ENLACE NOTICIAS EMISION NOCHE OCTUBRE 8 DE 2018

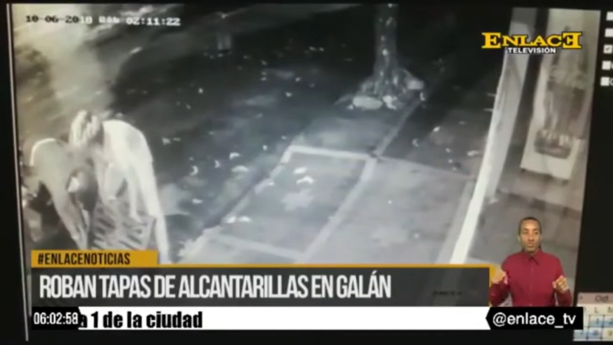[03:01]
En el registro de video quedó grabado el momento en el que estos sujetos que se movilizaban en una motocicleta llegan a una de las alcantarillas del barrio Galán, tal y como lo denuncia en esta grabación uno de los habitantes de este barrio de la Comuna 2 de la ciudad. Un par de desatados que no hay, no robarse la alcantarilla del barrio Galán. Este es el momento en el que los individuos proceden a levantar la rejilla del alcantarillado y se la llevan. Efectivamente la gente piensa que todo lo puede hacer oculto, pero mira, hay que haber registrado con las cámaras los que fueron. La denuncia con los registros de video se encuentra ya en poder de las autoridades competentes.